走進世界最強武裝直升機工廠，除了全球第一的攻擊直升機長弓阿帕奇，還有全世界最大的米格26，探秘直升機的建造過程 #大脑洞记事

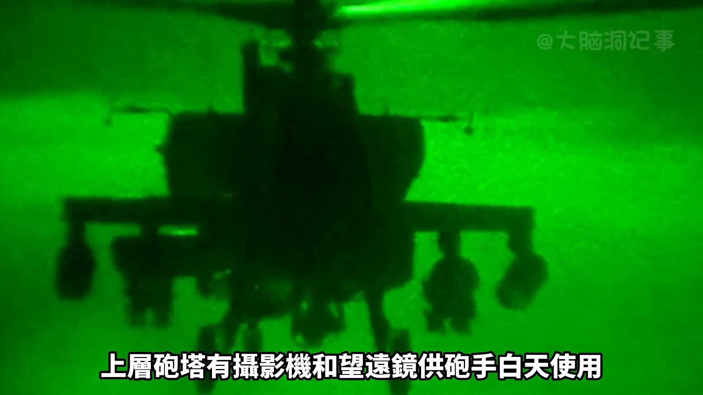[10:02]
但是在底部安装有夜视感应器这
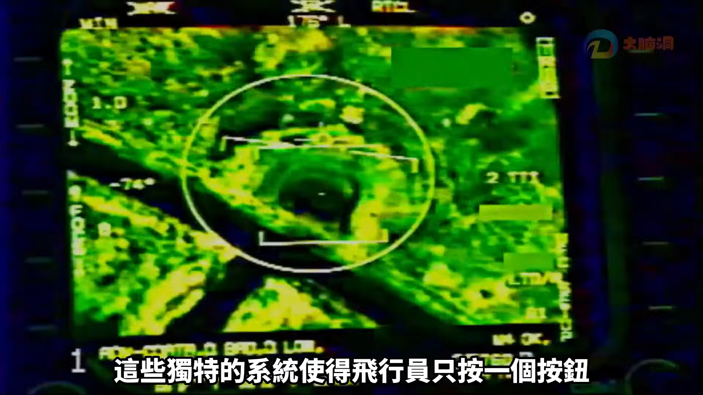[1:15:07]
特的系统使得飞行员